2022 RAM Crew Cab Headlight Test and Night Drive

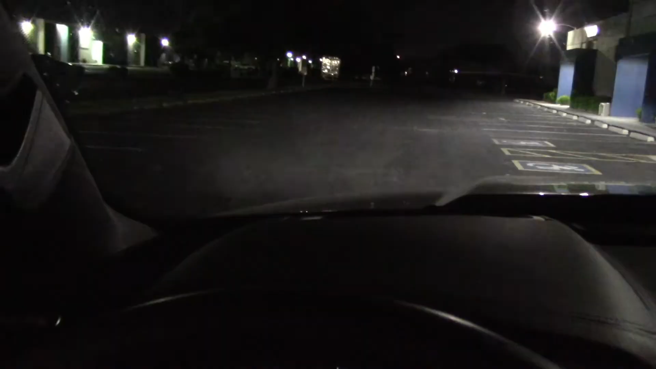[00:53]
And I had a heads-up display in the windshield I couldn't find a way to turn it off but you don't see it now do you because yes there is a way you can turn it off. And there is a way you can just connect the auto dimming mirror.
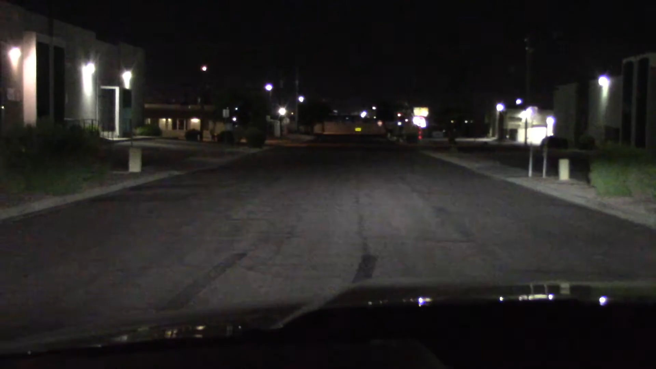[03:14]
Let's try the side street. Slow beam. Wow really reaches down to those signs. Very strong in the middle.
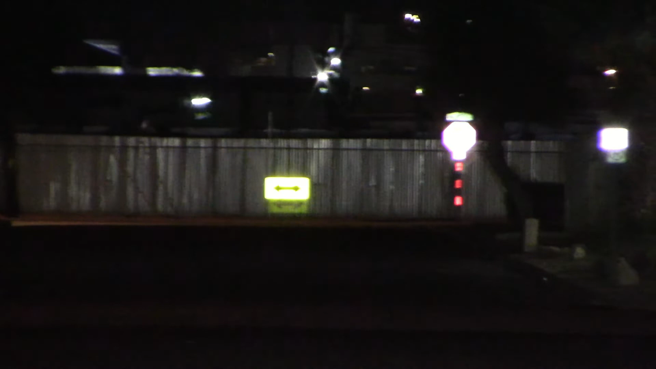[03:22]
Yes. Let's see how these high beams light up the street signs on the freeway. Yeah.
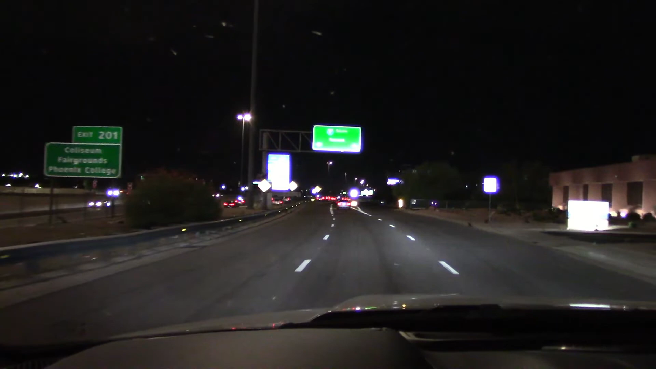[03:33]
All the way down there. That's about a half a mile.